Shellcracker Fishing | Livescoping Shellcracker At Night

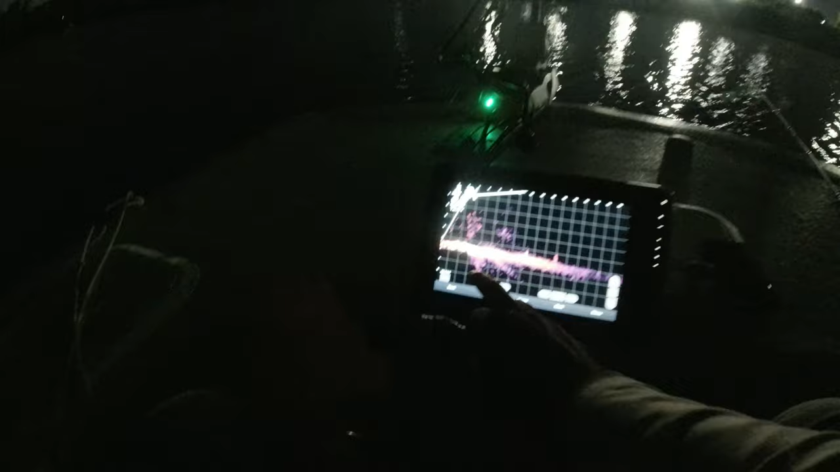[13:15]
I looked at it. Oh, you did? Yeah.
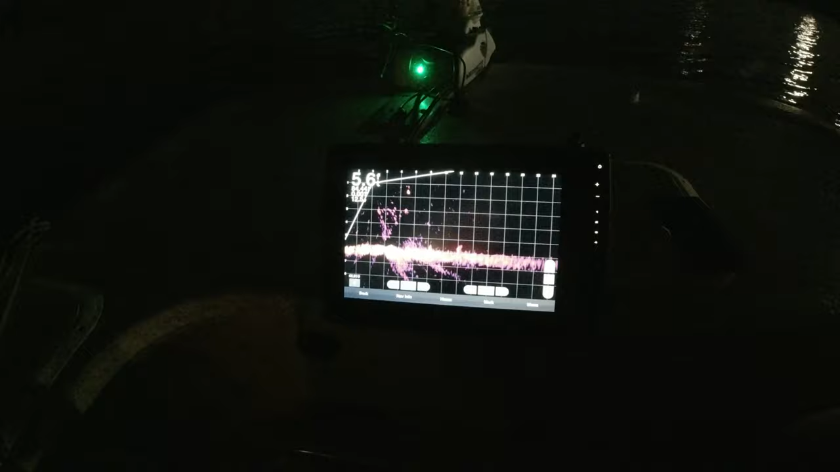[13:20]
This one's got more gold. Look at the catfish.
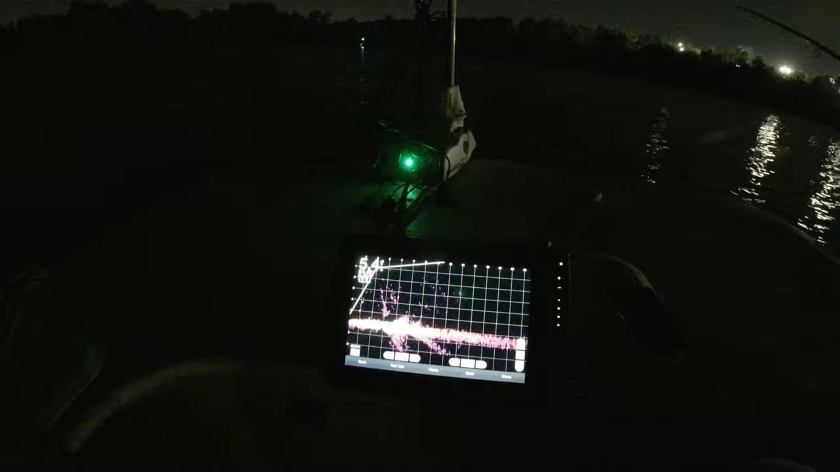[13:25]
Ooh, I had him. The cat? Yes. You had the cat?
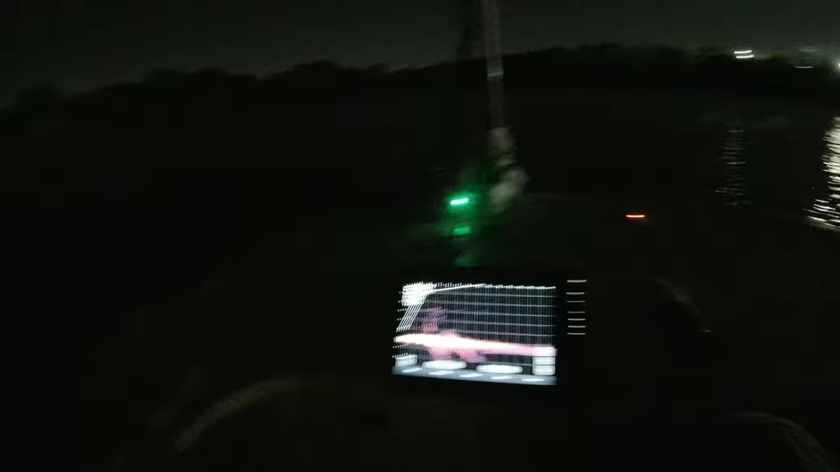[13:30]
Yes, he hit it. He hit it.
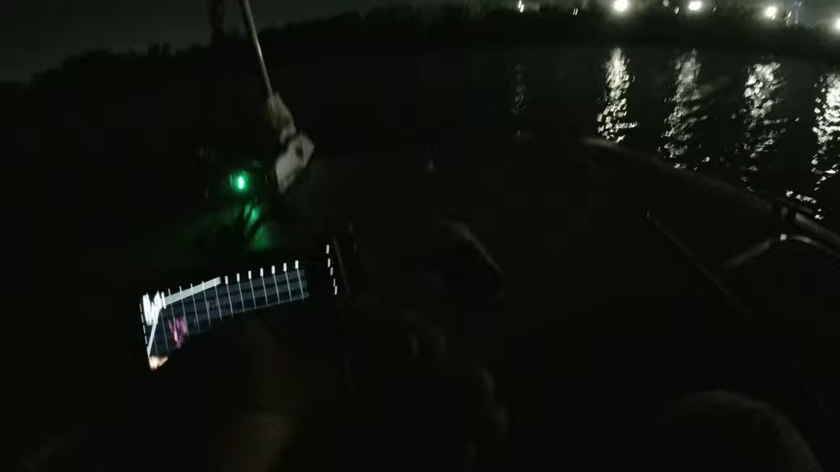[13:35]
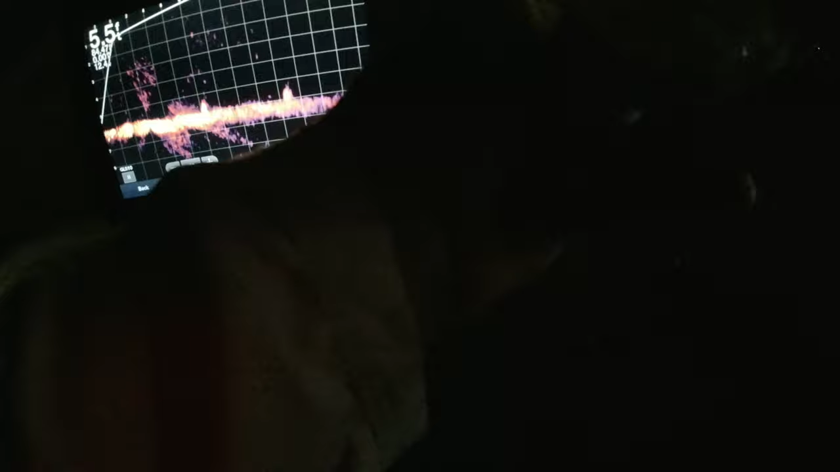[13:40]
That was a big old cat going on through there.
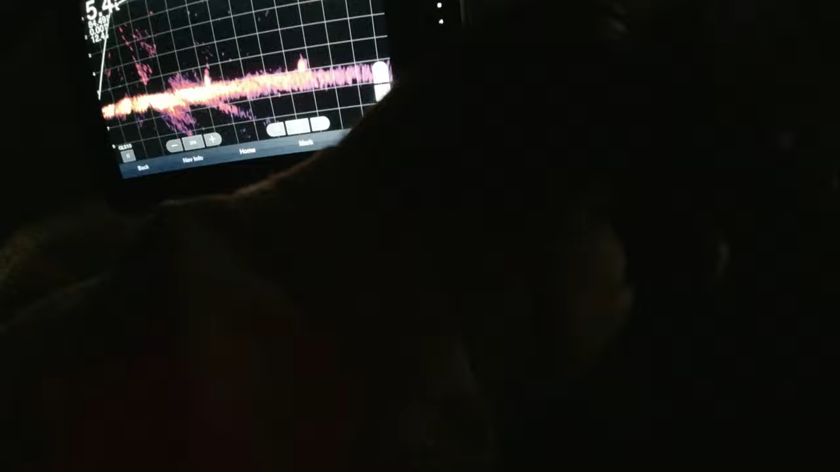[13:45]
Get out of here. Hey, you see how I was setting the hook?
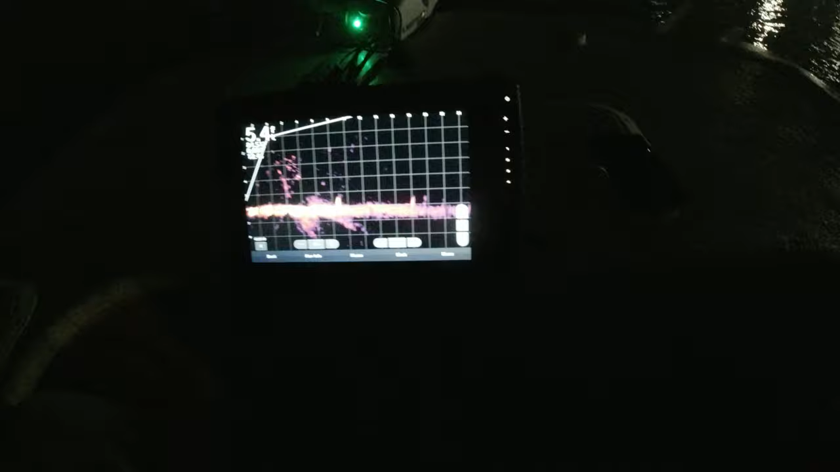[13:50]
He's still down there somewhere.
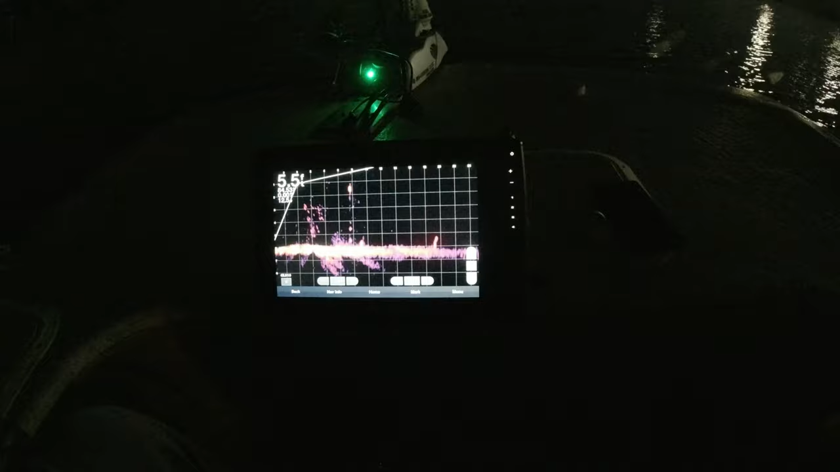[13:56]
He took off. In the bed.
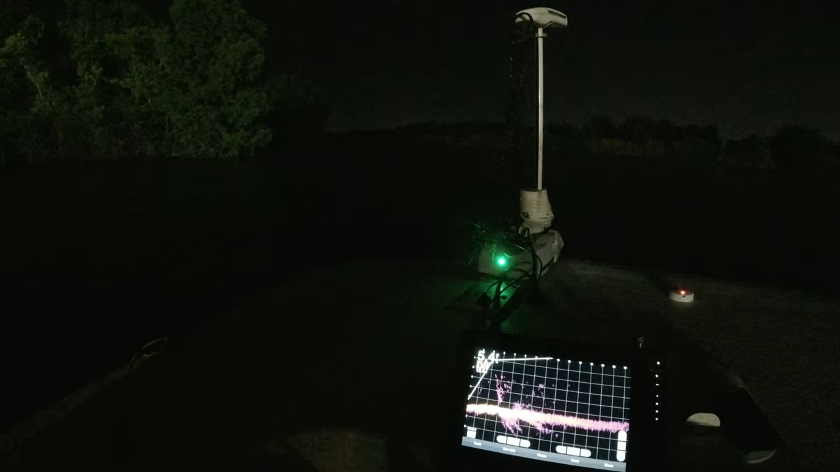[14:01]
That's a crappie. Look how high he came up. That's a crappie.
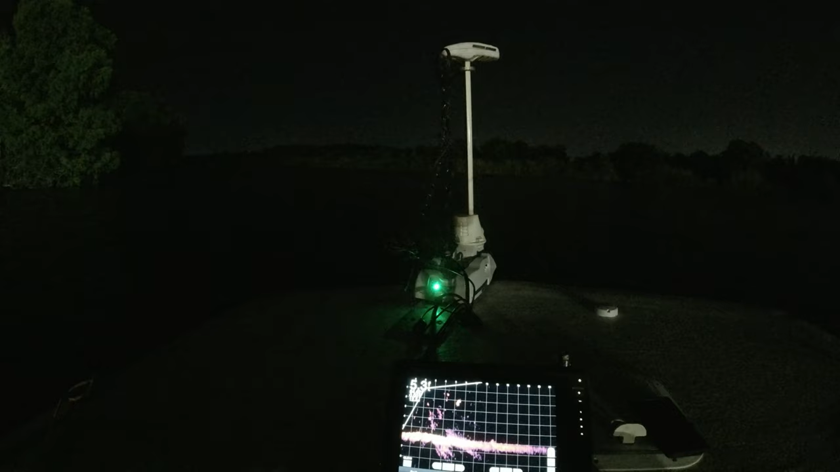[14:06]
Look how high he came up. That's a crappie.
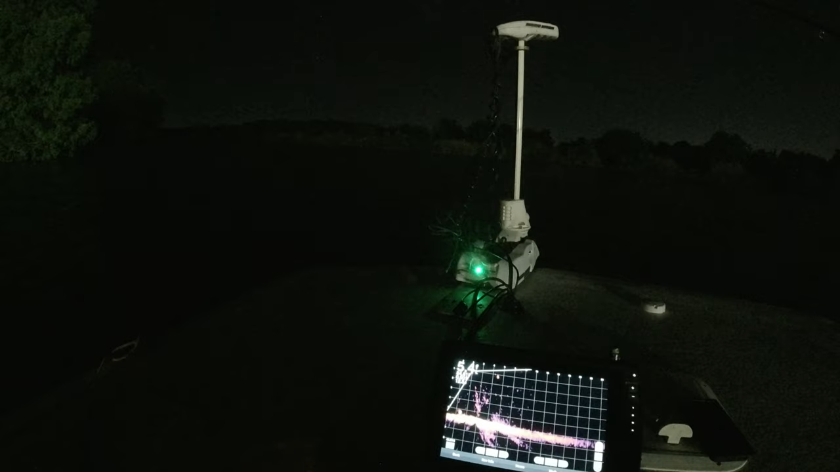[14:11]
I'm down now. He wanna go down. Oh, he powers up.
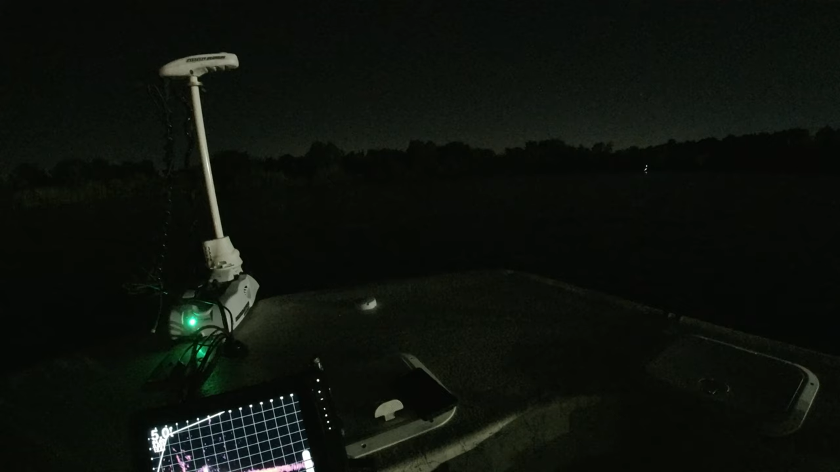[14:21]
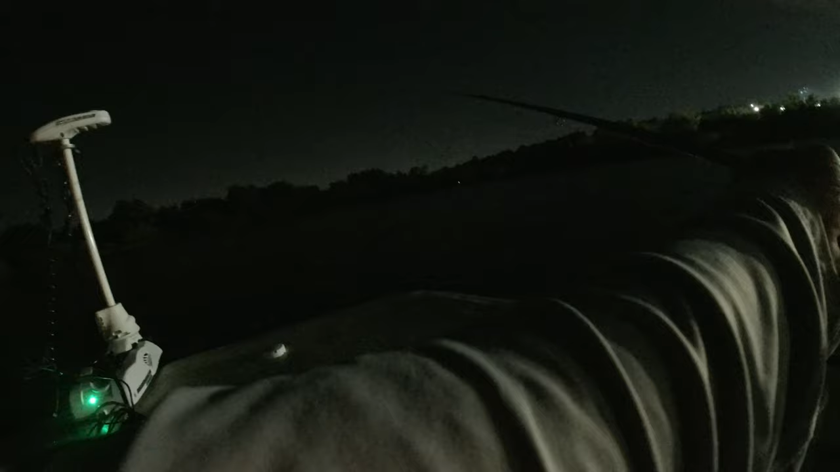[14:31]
Look at that. Like a rock. That's a crap.
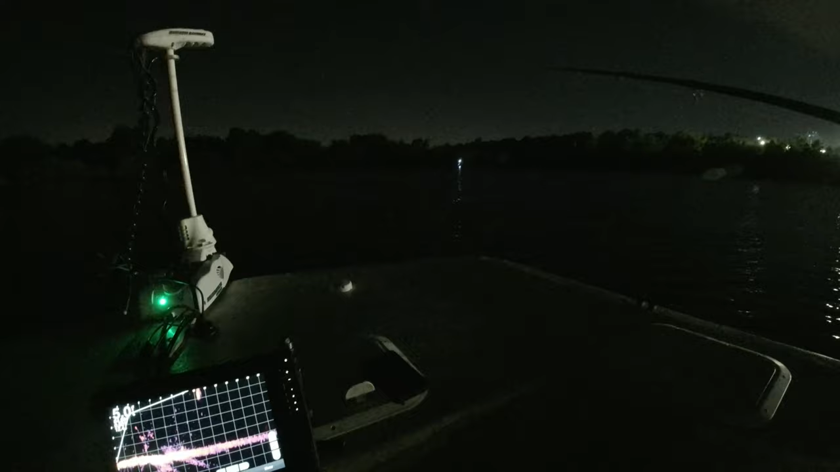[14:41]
You're in here. No, you good. Get him. That's a good one. Bro, I said, hey, I'm willing to bet that fish. I'm willing to bet that fish pushing. That fish, that might be pound and a half. Dude, he was way at the top. I said, look at that.
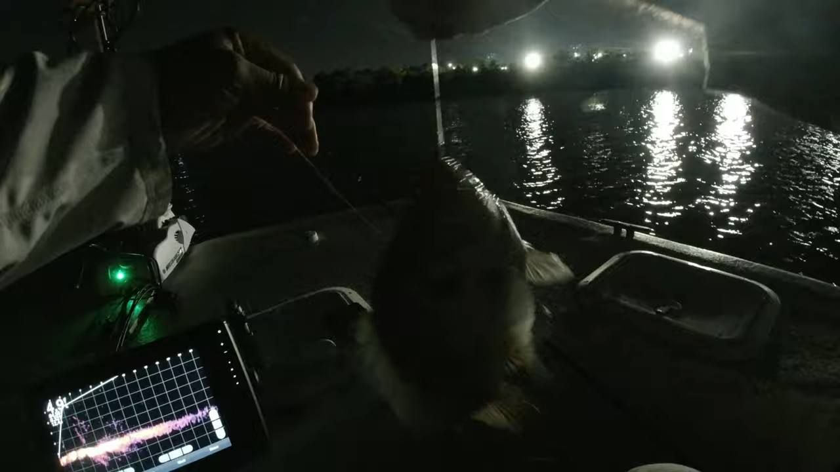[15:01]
That's a crappie. He was way at the top. And he went back down. And I'm like, that's a crappie. It's a red eel. Hey, that's the biggest one I haven't caught tonight.